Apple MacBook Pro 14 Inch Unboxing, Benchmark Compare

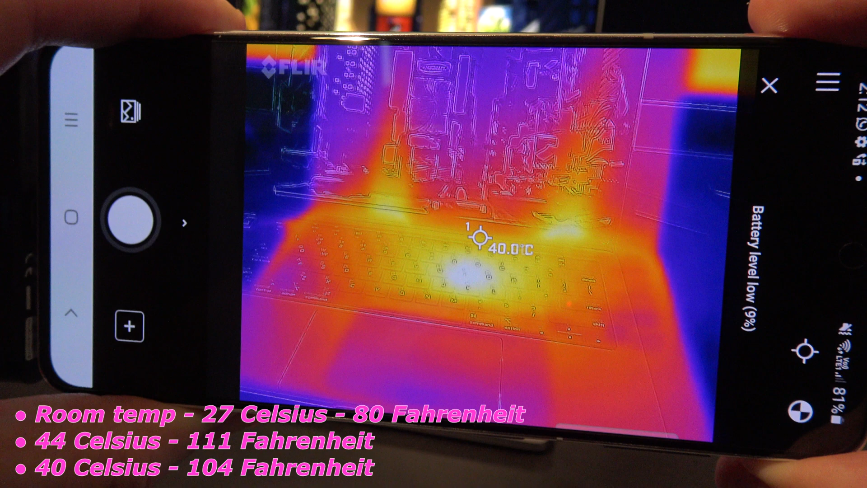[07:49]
On screen: spot 40.0°C
The room I'm in at the moment has a temperature of around about 27 degrees Celsius at the time of recording.
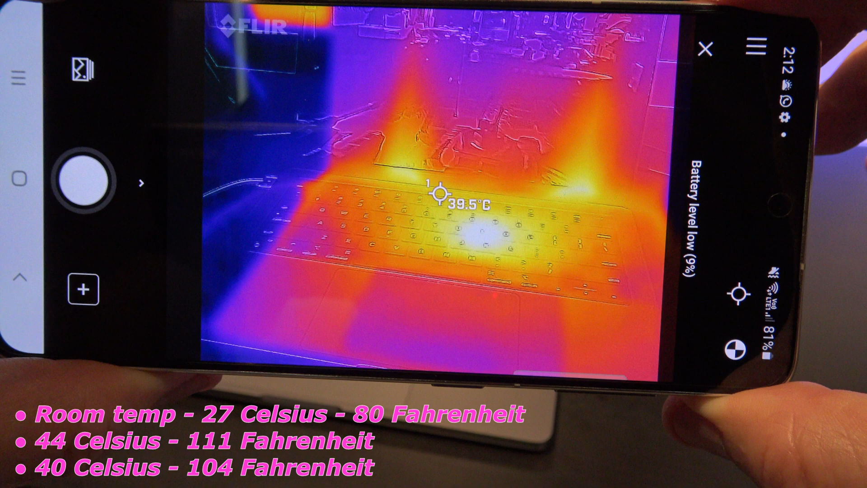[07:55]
On screen: spot 39.5°C
As you can see here,
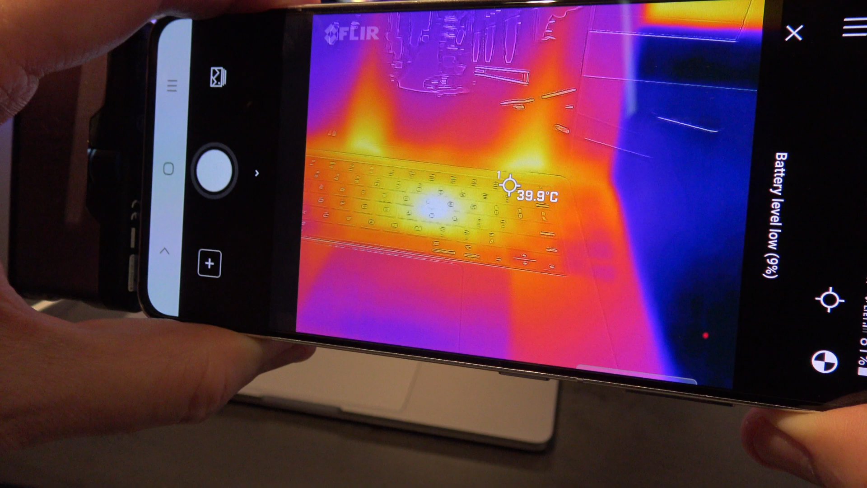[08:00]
On screen: spot 39.9°C
the MacBook Pro really heats up in the middle of the keyboard to about 44 degrees, and about 40 degrees in the hinges of the display.
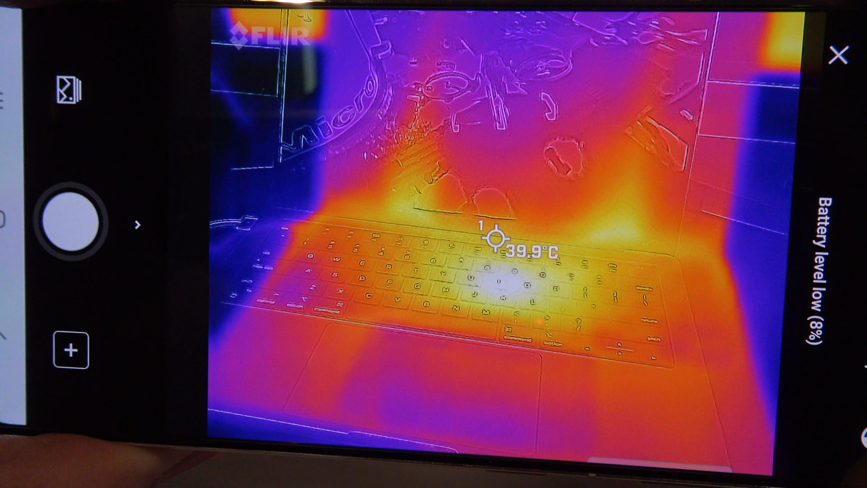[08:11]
On screen: spot 39.9°C
So there's some really clever design here, as there's no heat where you might be placing your hands and your palms when typing. MacBook Pros are designed with content creators in mind.